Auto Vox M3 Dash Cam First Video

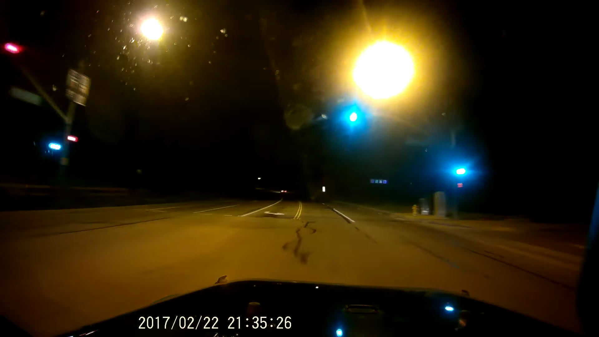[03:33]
Where'd those guys go? Did they turn back there? They disappeared.